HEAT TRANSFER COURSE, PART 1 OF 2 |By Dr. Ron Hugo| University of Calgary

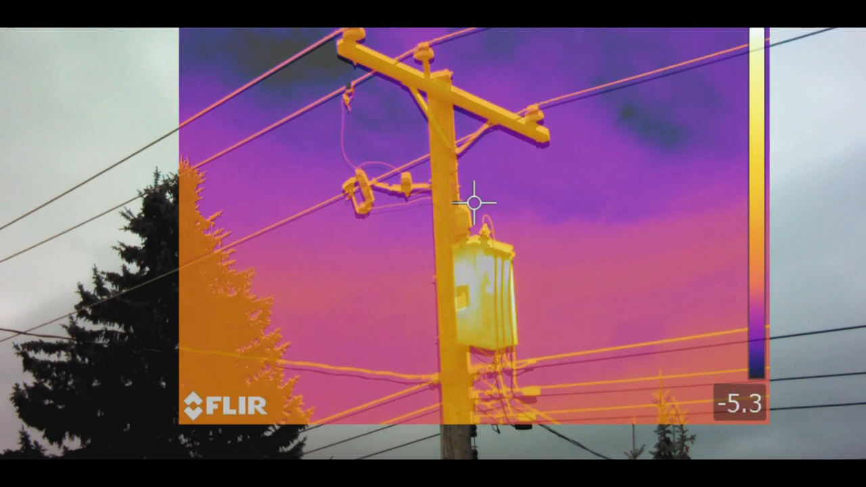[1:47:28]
there you can see a transformer on a pole if you have underground lines
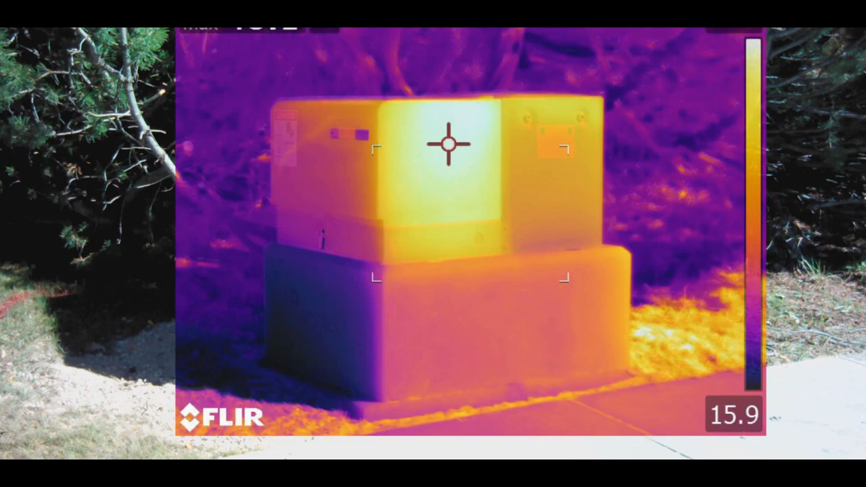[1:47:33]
that's another transformer again the transformers get hot it comes into our homes into a distribution panel there
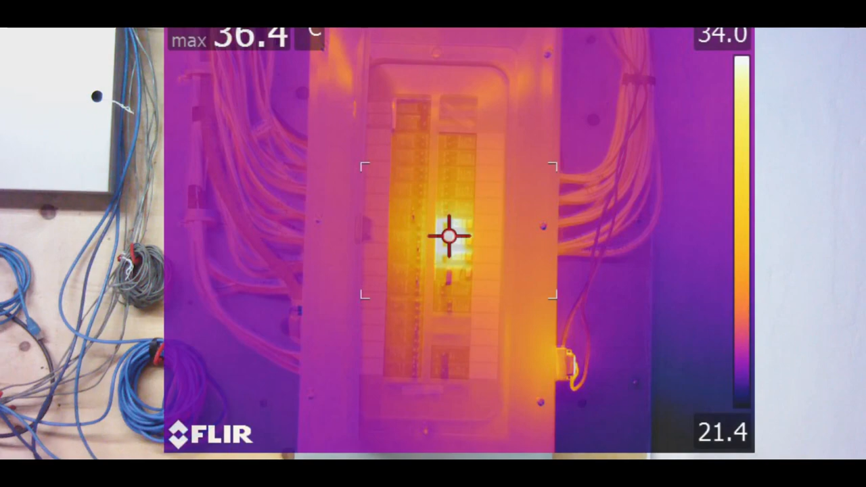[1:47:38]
you can see the ground fault circuit interrupts are a little hotter you have a stove clock a telephone
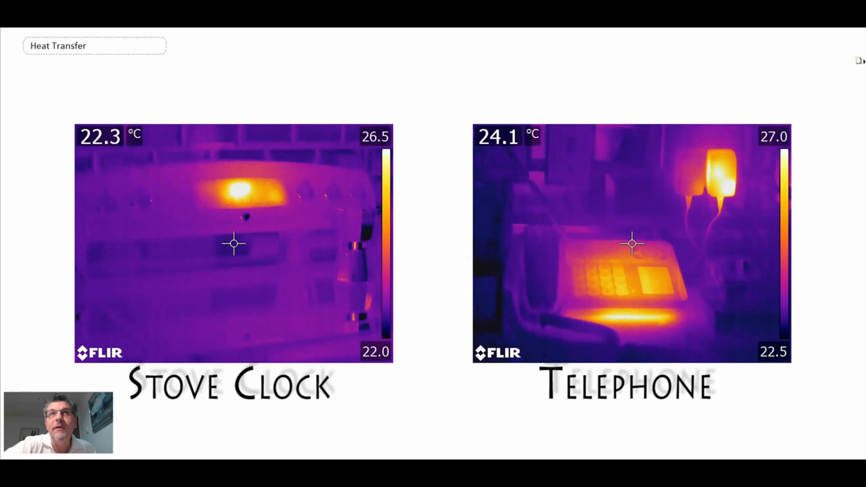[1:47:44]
they're all generating heat a cable splitter a power bar a
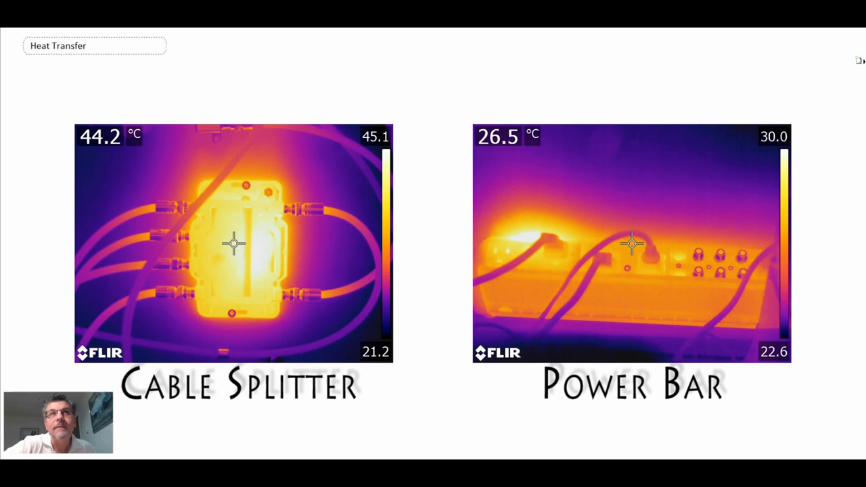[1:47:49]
cable box with your TV a photo frame they generate a lot of heat as you can see on the right ground
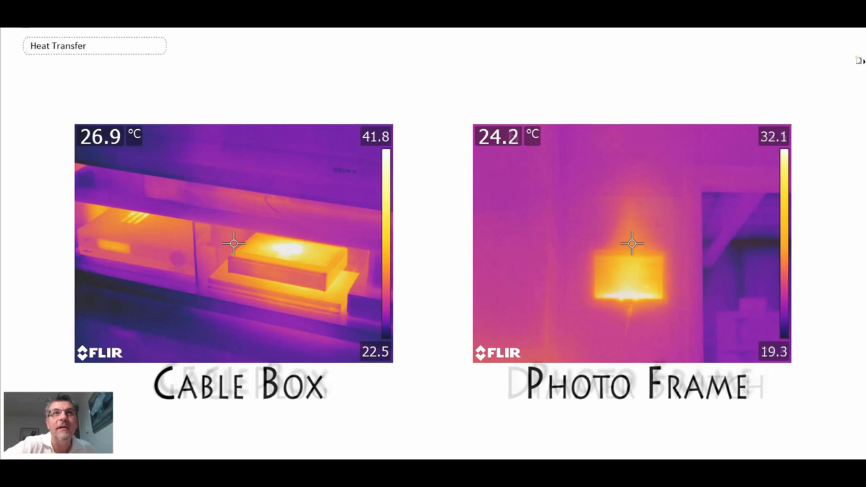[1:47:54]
fault circuit interrupt plug on the left and a dimmer switch on the right
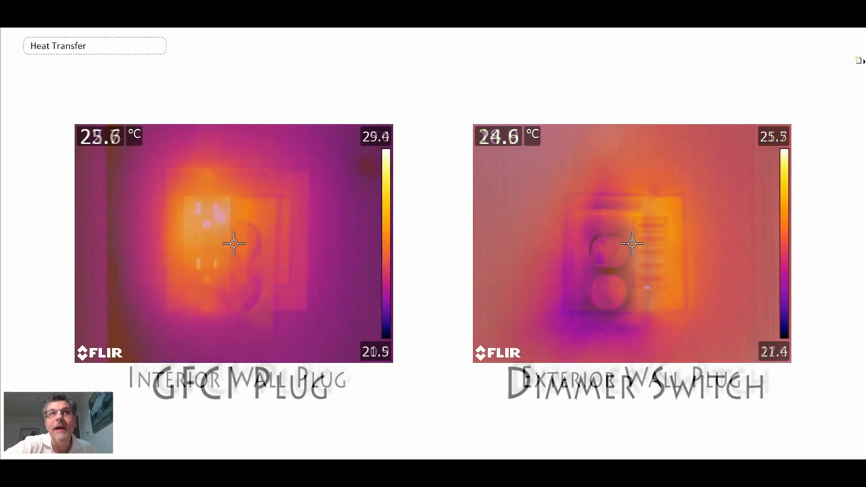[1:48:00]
and then these are interior wall plugs and exterior wall plugs you can see on the exterior we lose heat
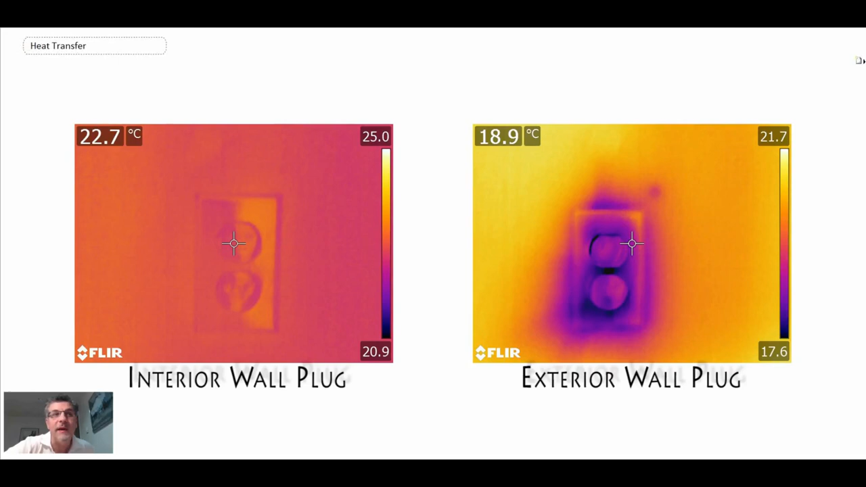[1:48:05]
to the outside so that's a look a quick look at electrical systems now a lot of those systems are being cooled
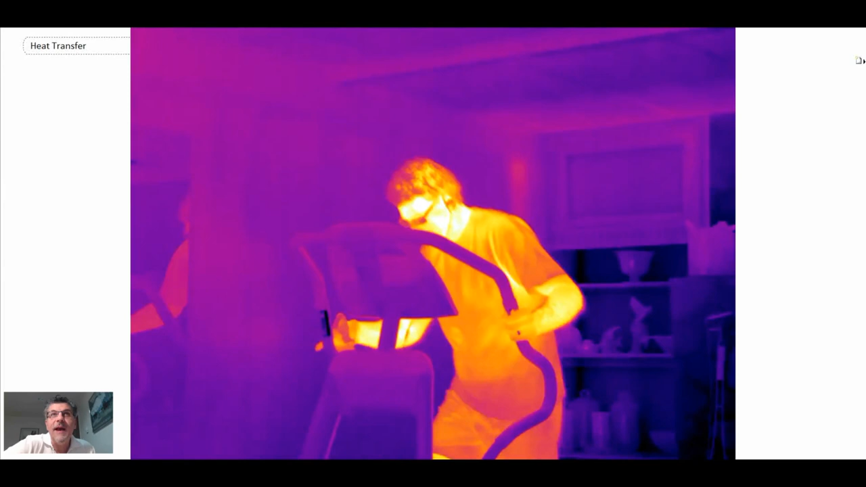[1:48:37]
happy professor this is me on a stair stepper and you're going to see a 45 minute workout
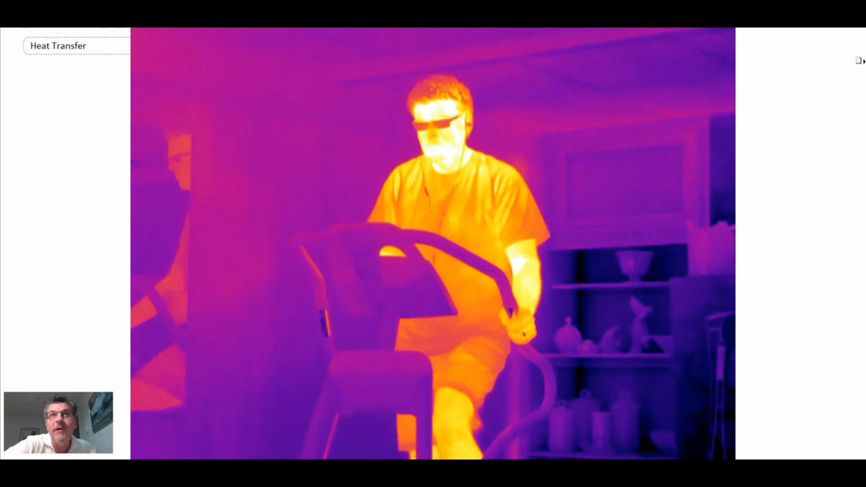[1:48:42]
compacted into a number short number of seconds you can see as I go into the workout you're looking at it every five minutes so watch what happens to my body I'm getting pretty
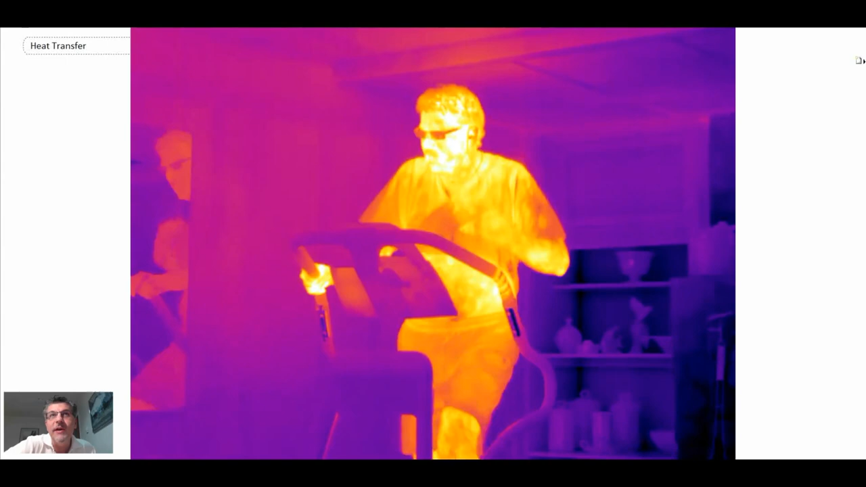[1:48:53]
hot you can see that I'm sweating a lot so my body is regulating the temperature by perspiring and then that provides cooling to my body and as I
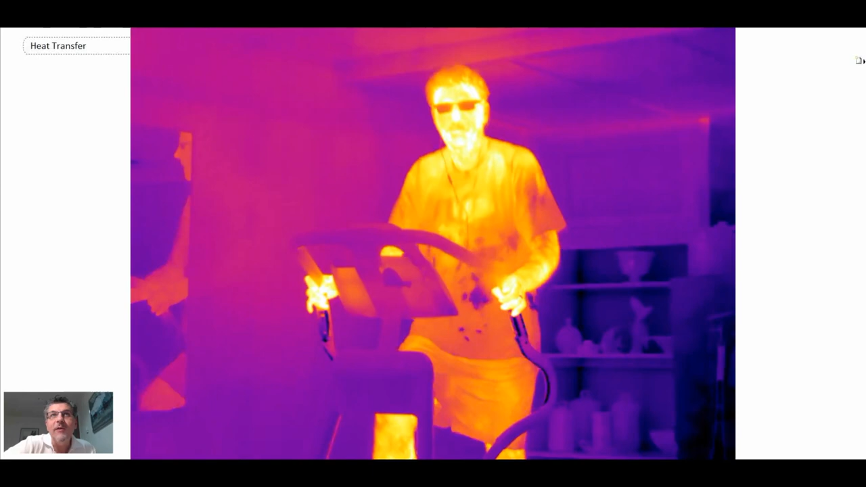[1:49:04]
go on and on you can see that my head is getting hotter as are my hands there I'm done I'm stretching a little bit and there you can see the byproduct of exercise
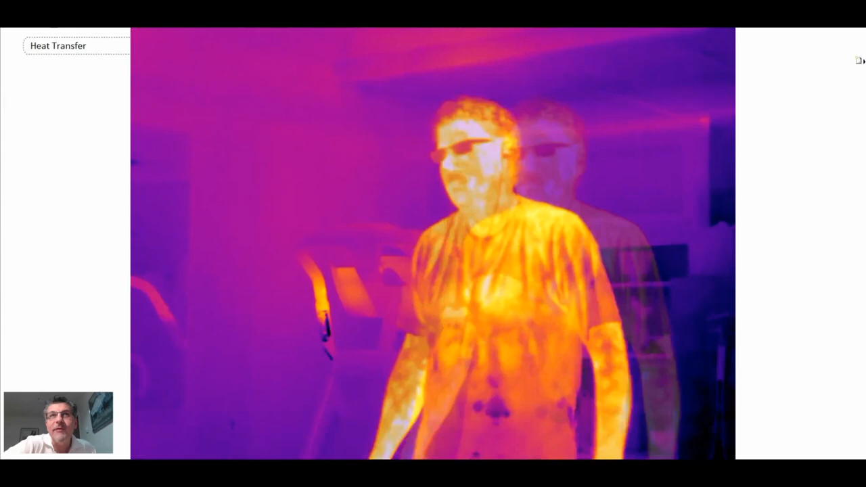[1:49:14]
I'm very happy we have hot water systems in our home so there you can see hot water
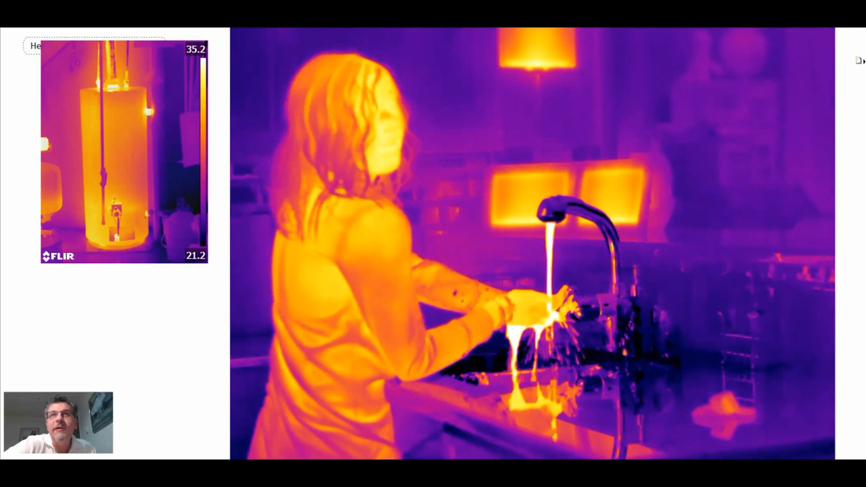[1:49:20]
coming out of the tap you change it to cold all of a sudden the water goes black so
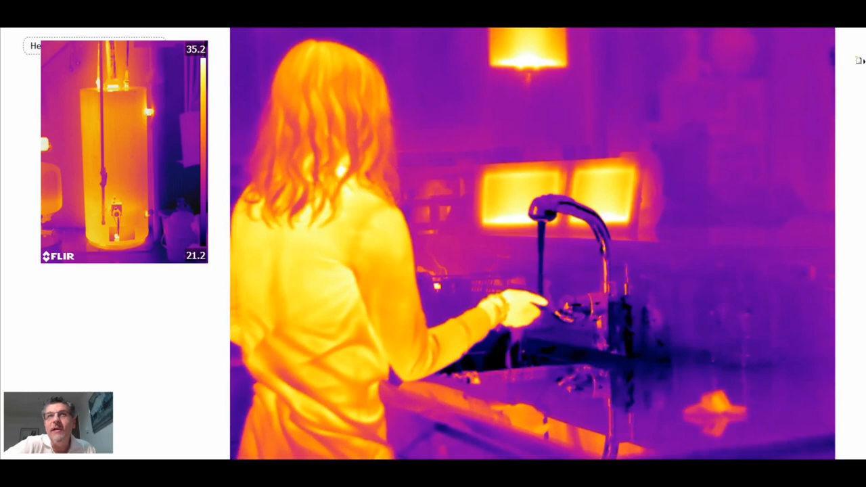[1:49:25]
actually it's just cold and with the infrared camera you can see this is something that I like to do everyday I do like coffee I have to admit so here is an automatic espresso maker and you can see the hot espresso coming into the cup lots of heat transfer in these things if you've ever taken one apart a number of different boilers and
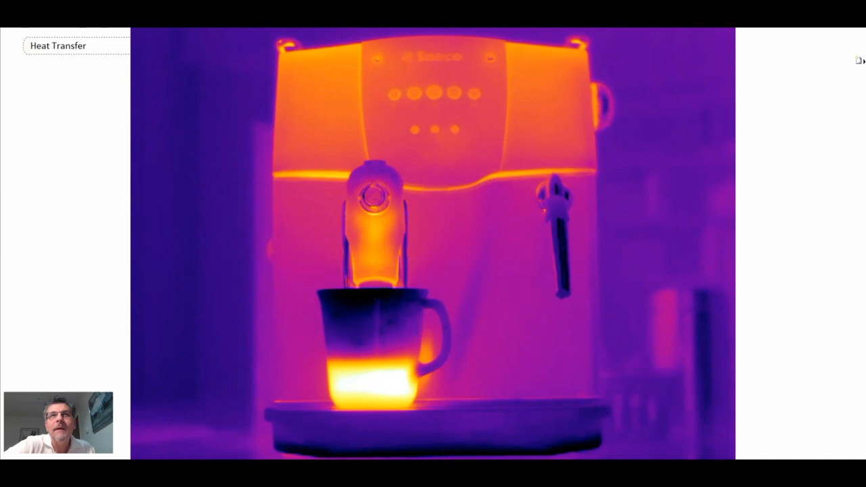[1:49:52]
you take that hot coffee and here we're pouring hot coffee into cold milk so the milk
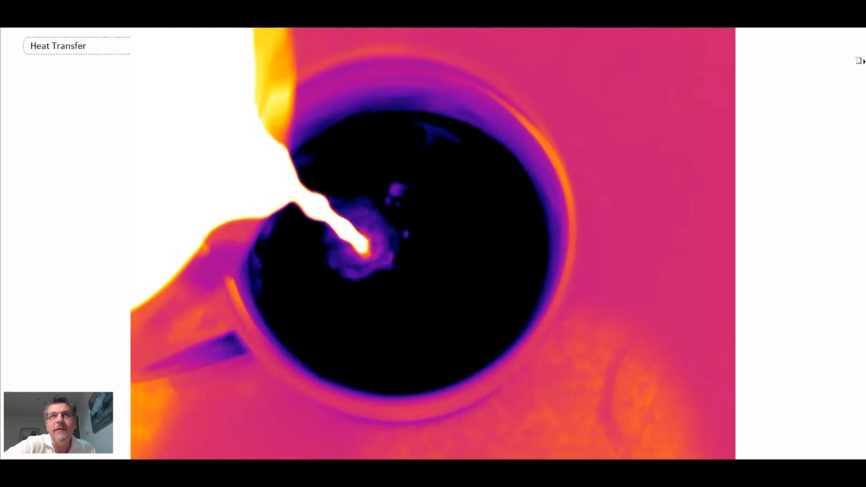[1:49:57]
is on the bottom and there you can see the beautiful natural convection cells that are forming we will
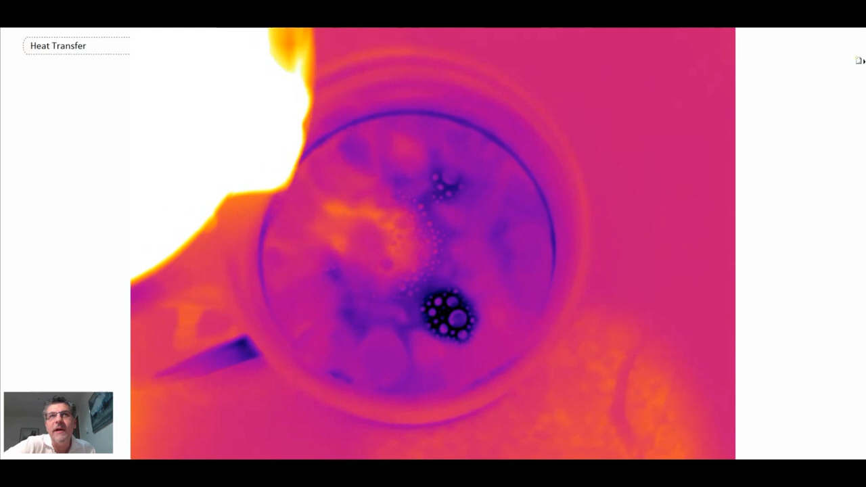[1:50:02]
study those in this course they're not as perfect as Rayleigh Bernard convection cells that we will
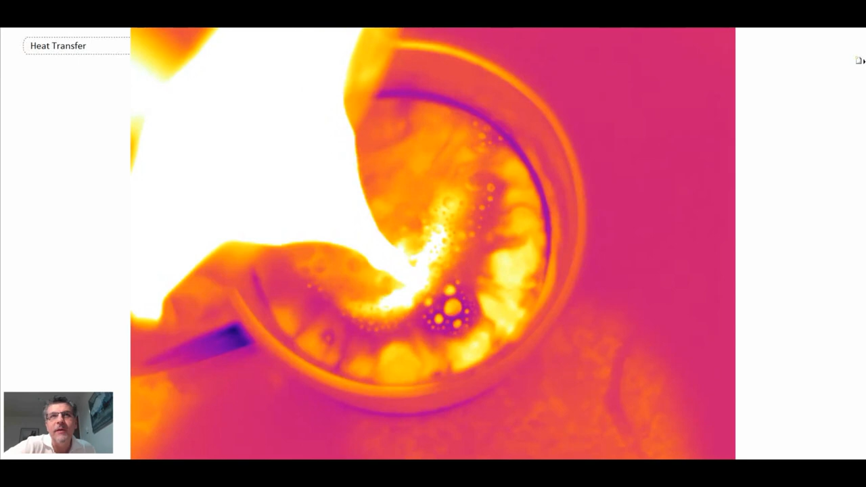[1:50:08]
look at but nonetheless they are convection cells and eventually the coffee and milk comes to
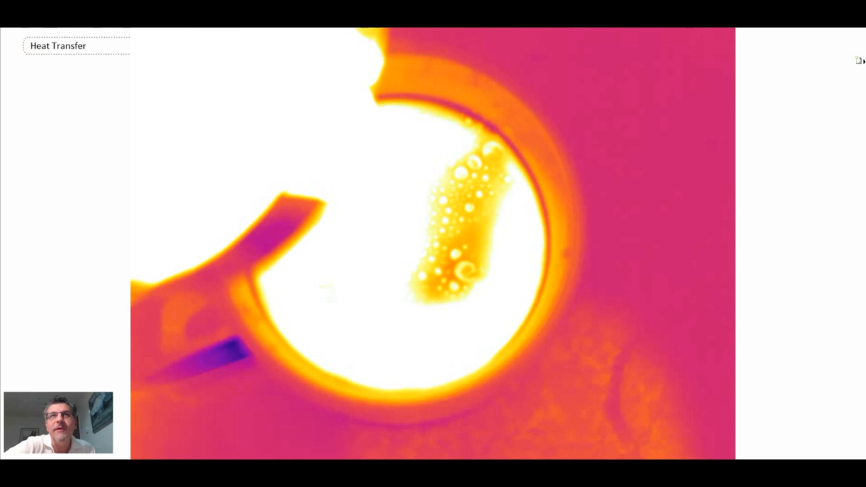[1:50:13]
a uniform temperature and there is the coffee cup ready to be consumed